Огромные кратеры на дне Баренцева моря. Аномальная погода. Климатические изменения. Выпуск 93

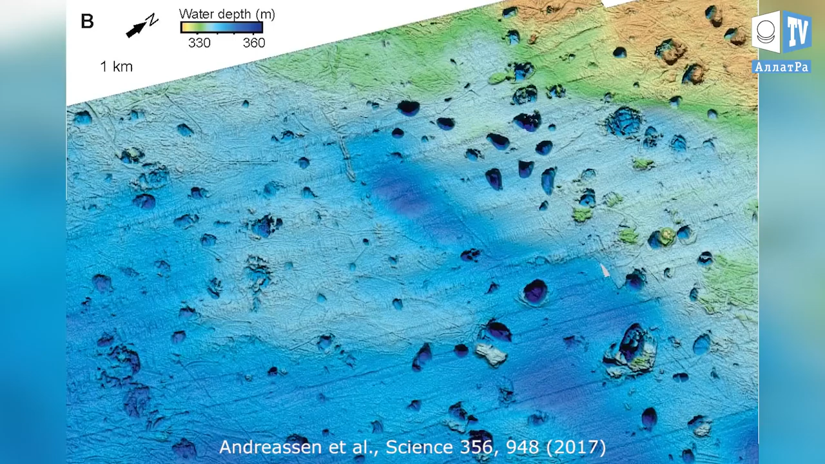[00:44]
они обнаружили еще больше воронок диаметром до километра и глубиной до 30 метров Глубоководные аппараты,
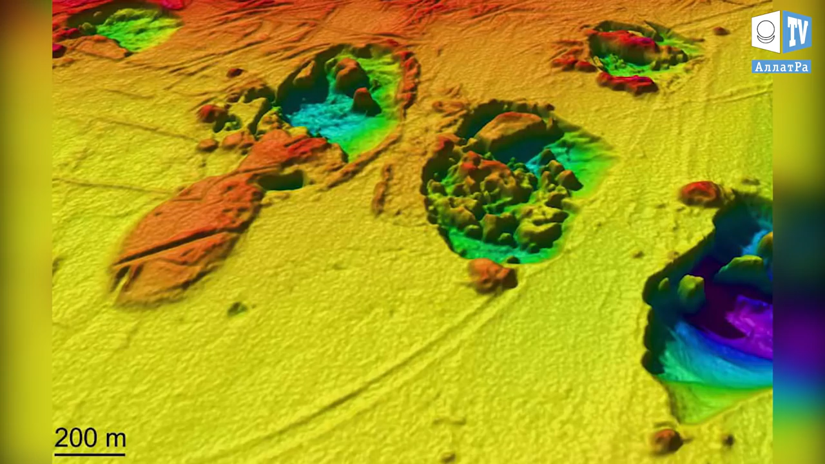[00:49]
опущенные на дно кратеров показали,
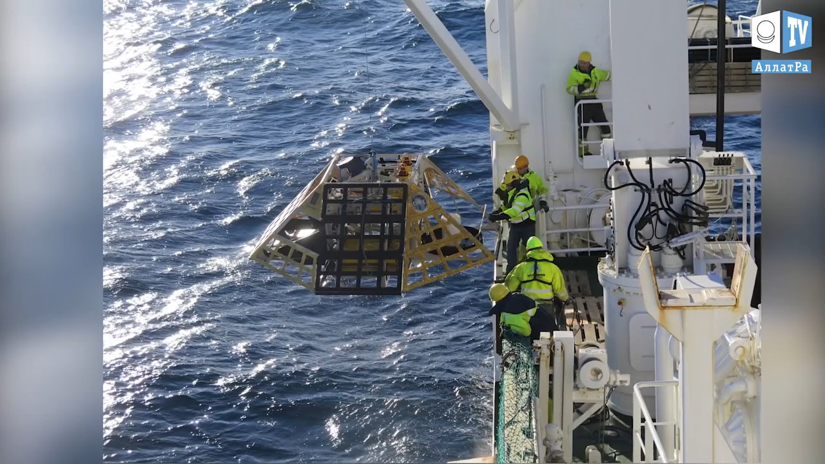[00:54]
что через них на поверхность вырывается метан запасы которого залегают в
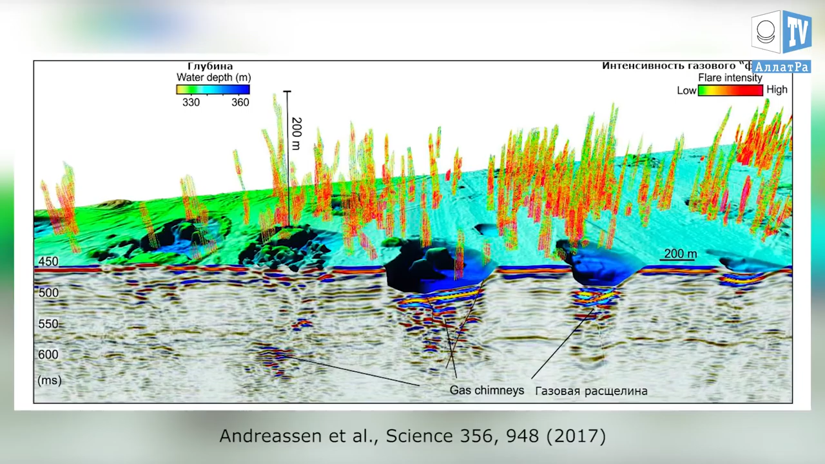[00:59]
приповерхностных грунтах Арктики Возле кратеров находятся курганы
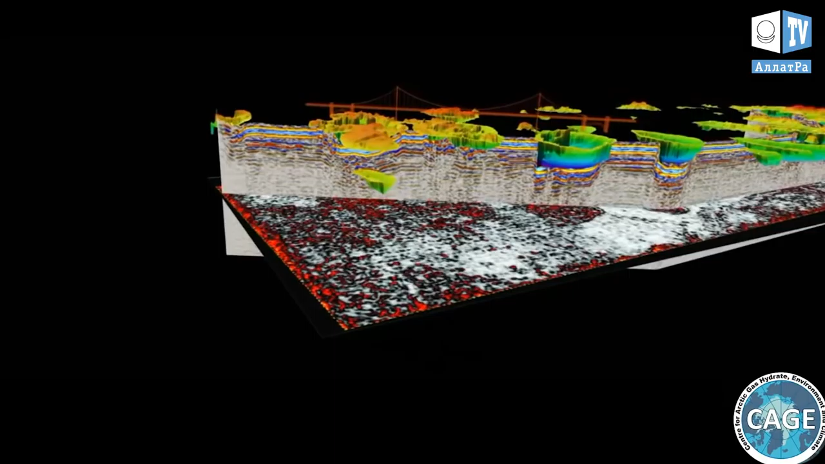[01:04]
высотой 15-20 метров напоминающие перевернутые блюдца Эти курганы показывают, как и когда образовались кратеры Ученые выяснили,
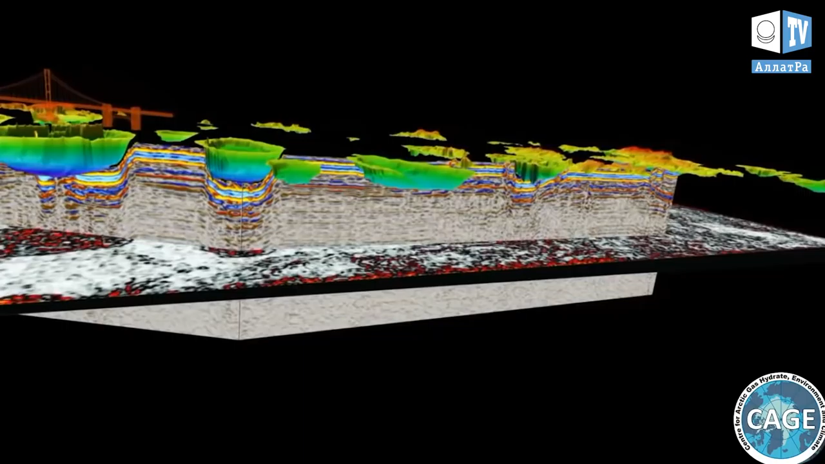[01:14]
что они появились 12 тысяч лет назад после ледникового периода